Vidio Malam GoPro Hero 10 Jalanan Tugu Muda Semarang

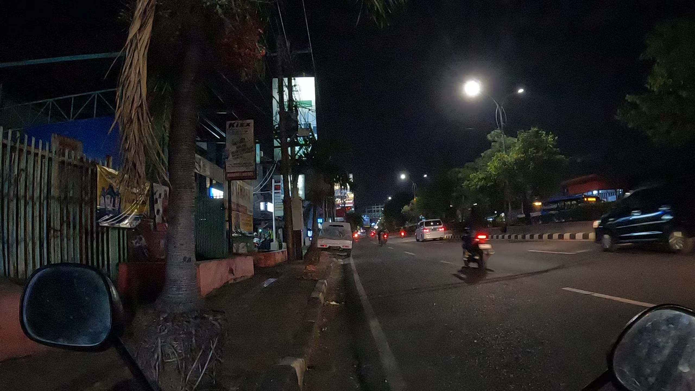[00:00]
Oke, selamat malam. Ini kita pakai GoPro ya. Kita coba trek malam. Kita pakai setting 2,7 juta 60 fps di sensor getaran tertinggi Bose. Kemudian kita pakai lensanya yang wide. Kita coba ya untuk trek malam ini, kita pakai GoPro Hero 10 ya. Baik, kita coba jalan sambil menikmati suasana malam.
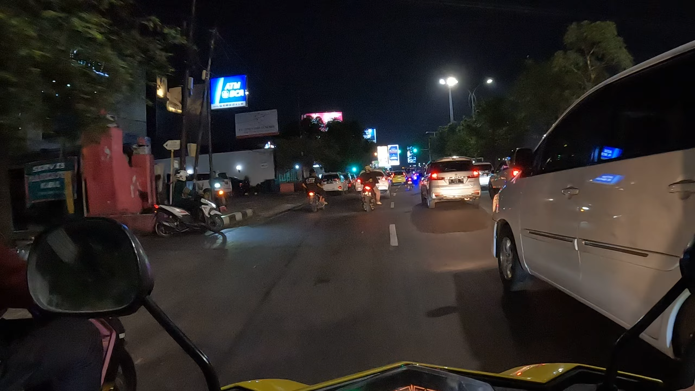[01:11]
sementara pakai 2,7, besok kita coba pakai yang 4K ya, dicoba dengan setting-setting tertingginya.
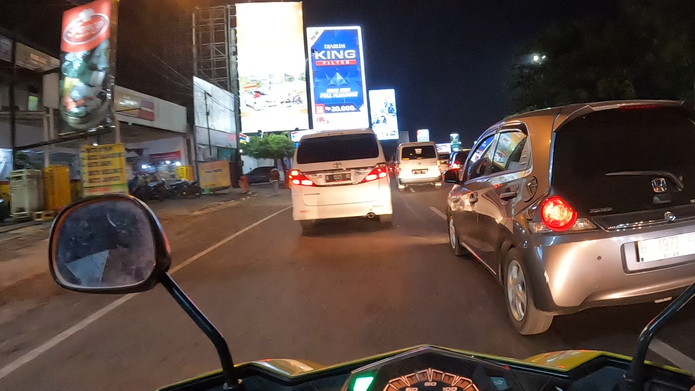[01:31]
Ini kita lewat di jembatan Semarang Fountain Bridge. Ini ada menang air.